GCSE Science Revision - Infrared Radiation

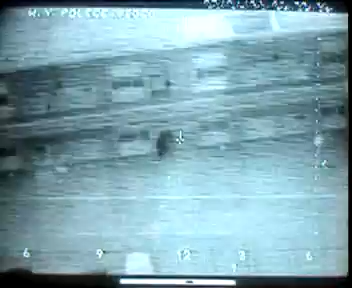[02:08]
It's too dark to see anything, but the camera picks out a person's body heat, which this time shows up as black.